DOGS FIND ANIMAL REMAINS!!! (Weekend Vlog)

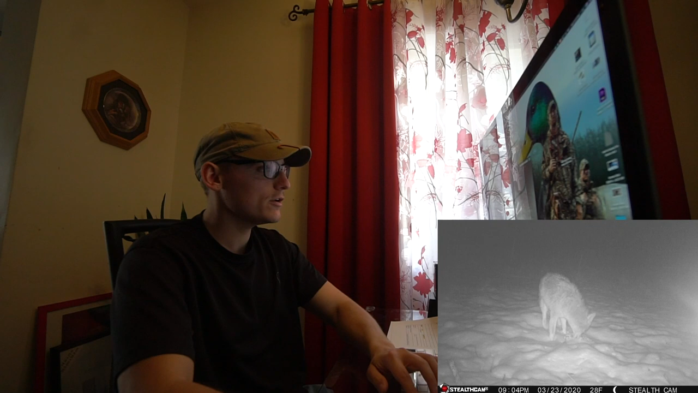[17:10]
Another coyote. Same time. Oh, we got another coyote. 9:52. So they left and came back an hour later. This one's digging a hole. Oh, another coyote. Oh, this one's taking a pee. So one dug a hole at 9 p.m.